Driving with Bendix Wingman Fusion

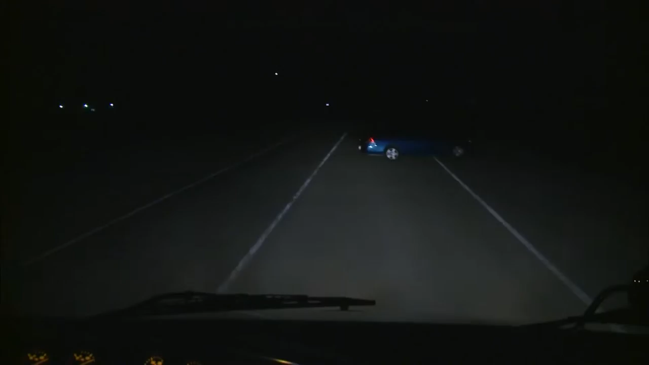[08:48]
but no automatic braking will be applied. If you are using the vehicle's speed limiter as your max speed and keep the accelerator pedal fully applied,